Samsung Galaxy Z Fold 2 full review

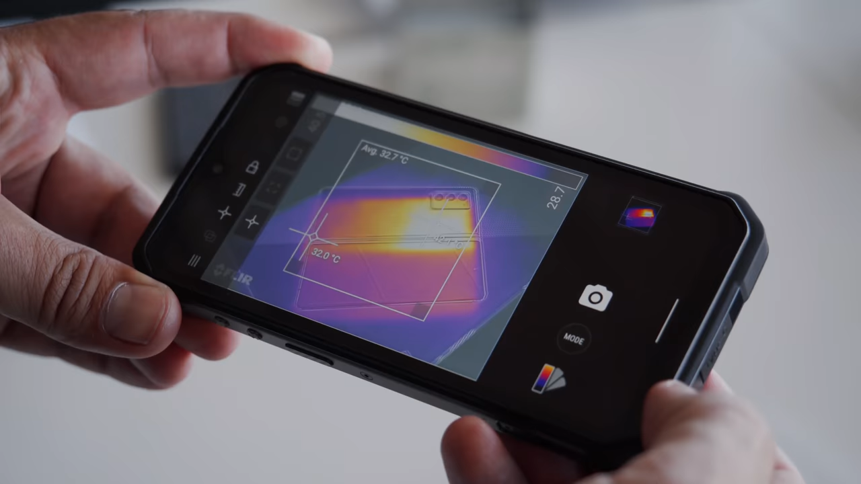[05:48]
On screen: spot 32.0°C
It can get unpleasantly hot on some parts of the phone, and though it's not a deal breaker, it's far from a perfect thermal design.